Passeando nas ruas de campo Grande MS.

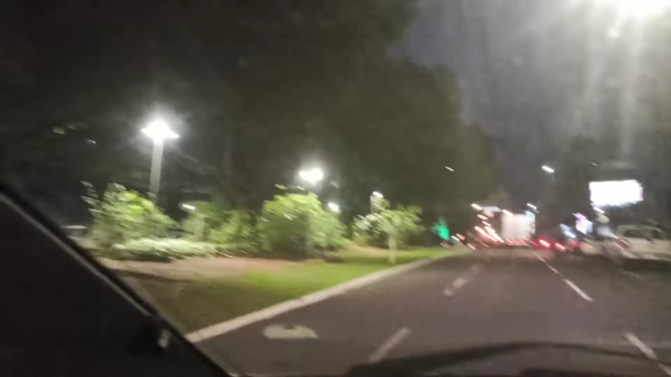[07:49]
E segue a nossa, Afonso Pena, com as nossas árvores centenárias.
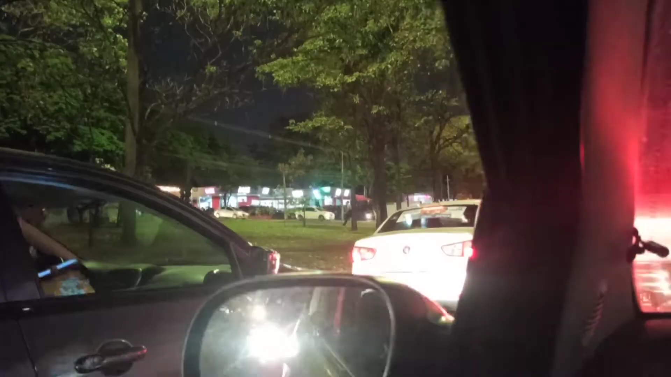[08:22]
E ali na esquina tem um barzinho.
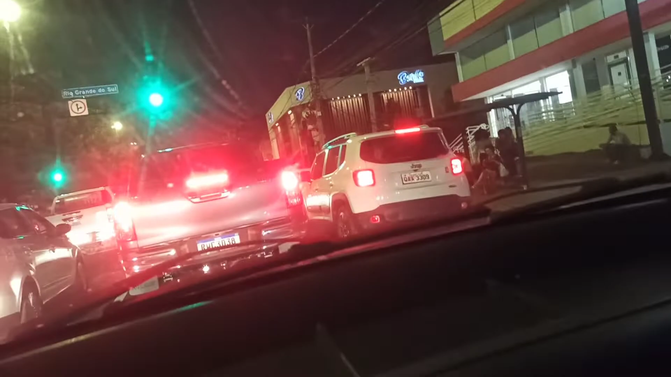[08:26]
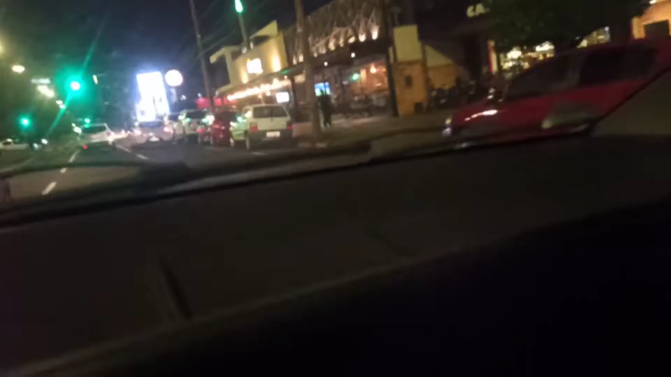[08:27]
E aqui tem mais um barzinho, gente. Nosso Campo Grande é muito bom à noite, viu? Tem bastante divertimentos. Tem muitos lugares pra gente sair à noite.
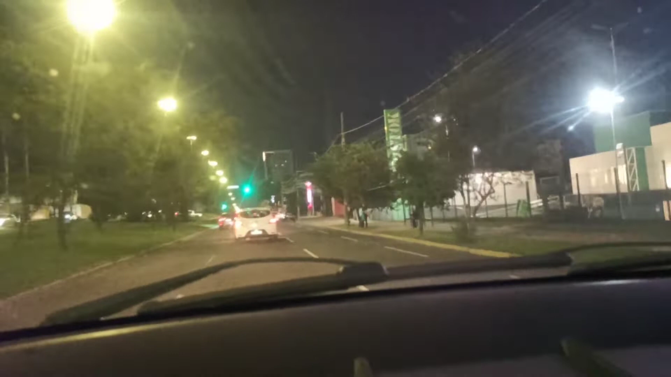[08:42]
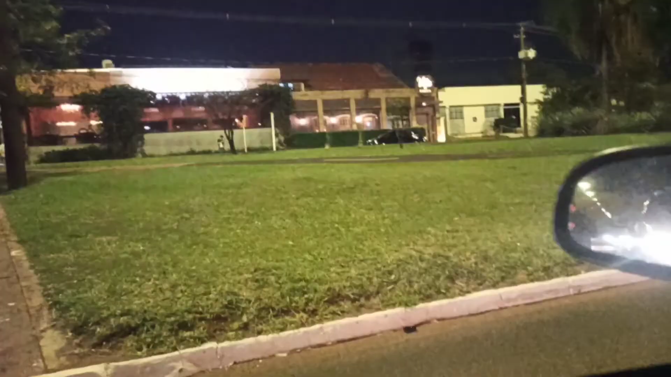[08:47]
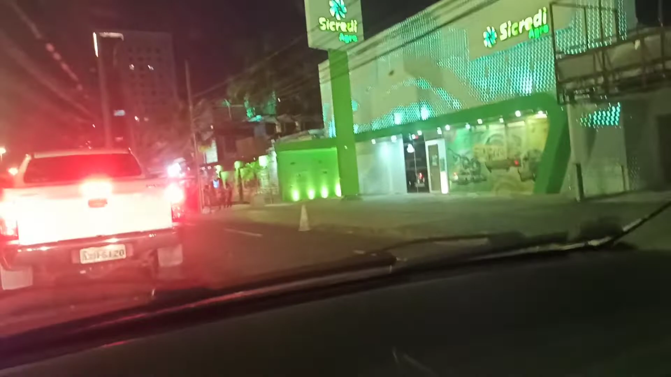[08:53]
E aqui está o povo fazendo campanha. Quando o sinal fecha, fica no vermelho.
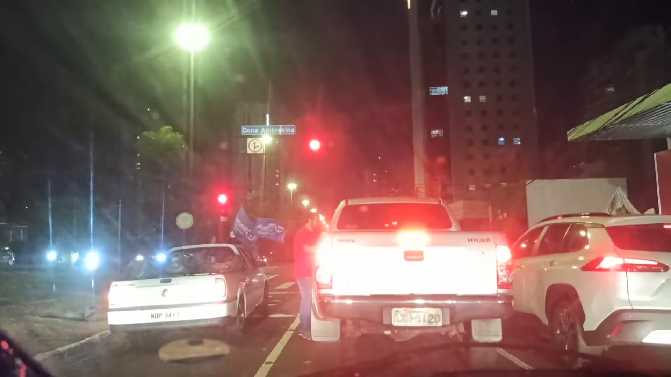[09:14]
Eles vêm nos carros fazer a campanha política.
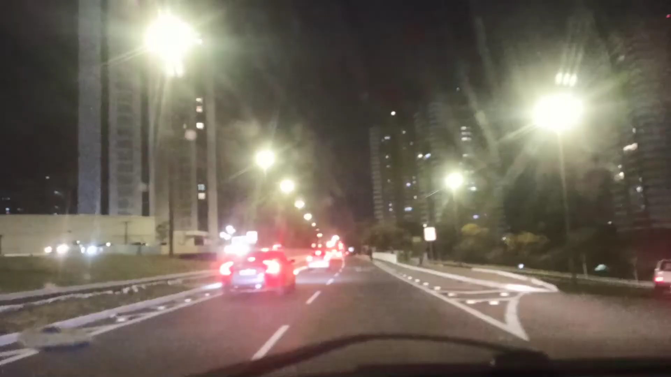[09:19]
E aqui, gente, a região do shopping.